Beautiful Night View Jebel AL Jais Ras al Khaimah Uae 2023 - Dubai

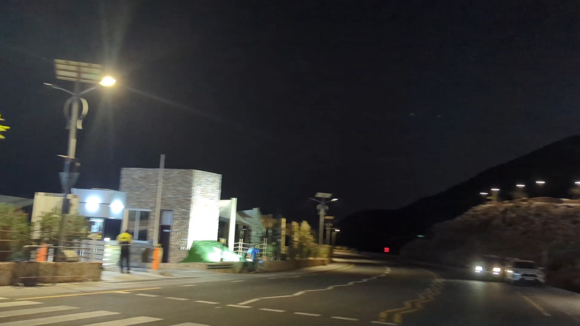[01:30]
यहाँ से जो बैक साइड का व्यू है यहाँ का, वो एक नाइट व्यू हो चुका है।